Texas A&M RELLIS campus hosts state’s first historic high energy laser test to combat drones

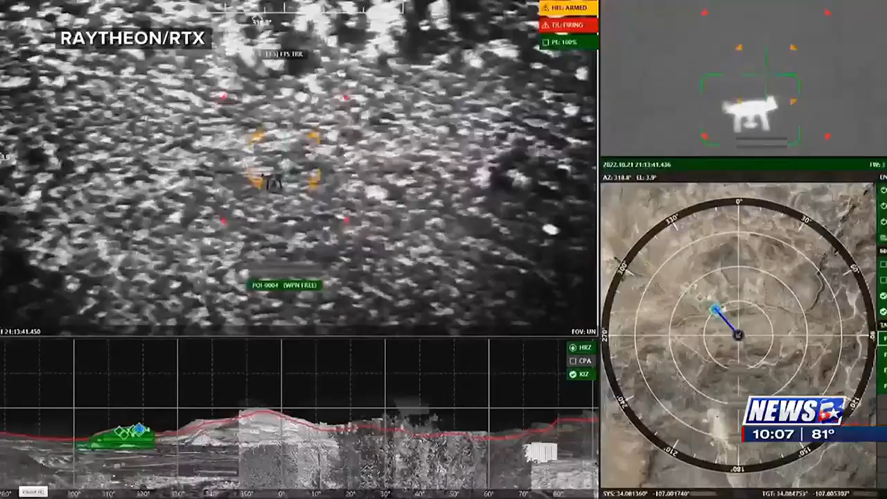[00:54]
Raytheon's high-energy lasers are combat-ready weapons that use silent, invisible beams of light to destroy drone threats at great distances.
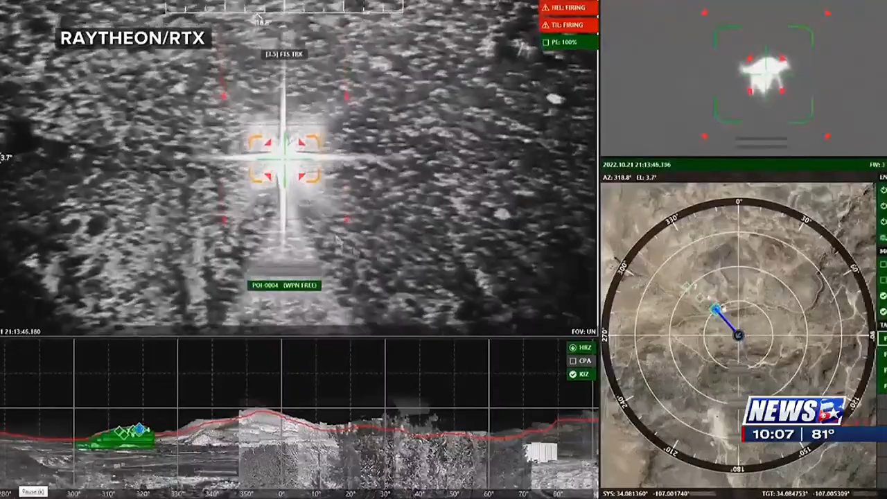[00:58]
We developed a counter-drone technology
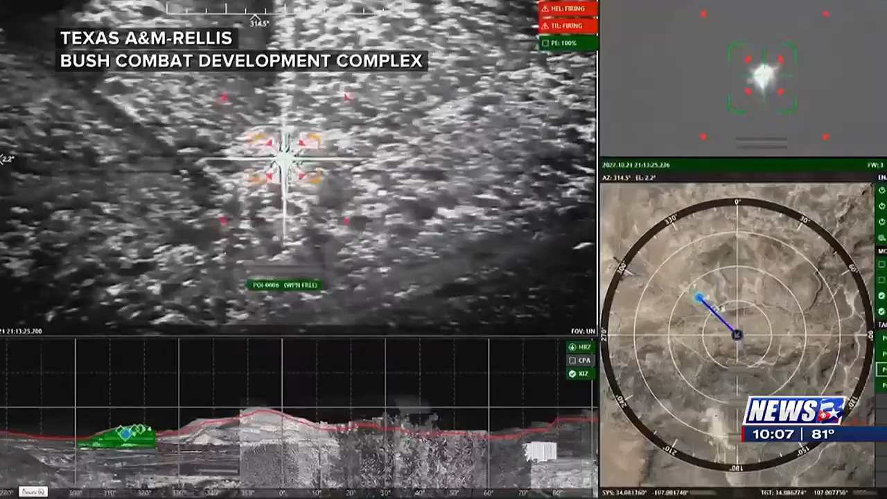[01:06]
using a high-energy laser and a explicit pointing and tracking system.